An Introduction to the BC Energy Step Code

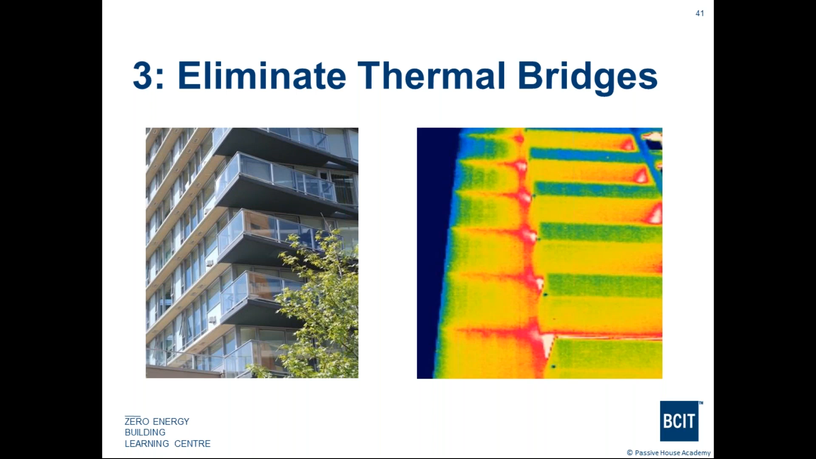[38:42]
balconies that are coming out and you can see the red there that's the heat um being lost through those slabs that are extending out from the floor and being used in canopies so the balconies um so again is having some type of devices to you know stop those uh stop the heat loss so looking at high performance um glazing systems so windows and doors are high performing